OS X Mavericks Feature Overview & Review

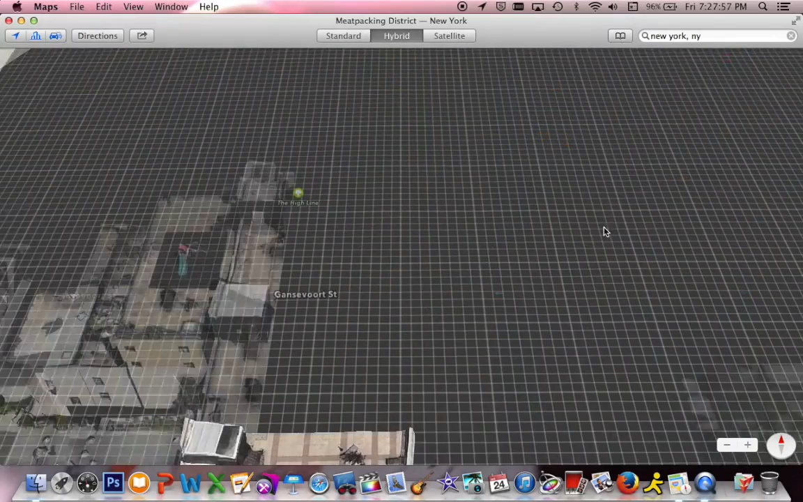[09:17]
I've never been to New York City, actually. I never have.
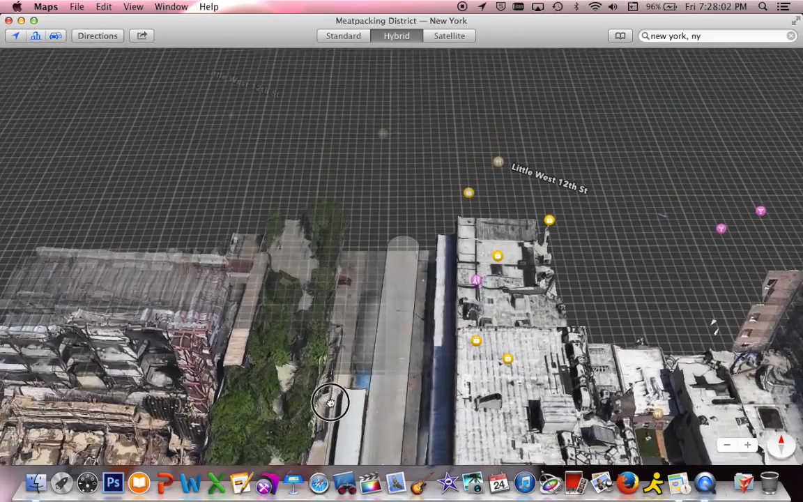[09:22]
Even though I live about 300 miles from it. Ooh, that's never good to see.
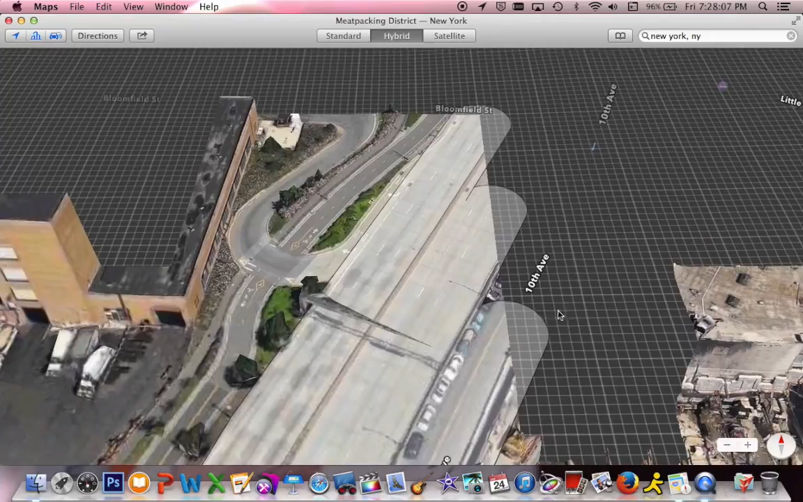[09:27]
So I don't know where in the hell we are here. But anyway, look at this. Beautiful flyover data.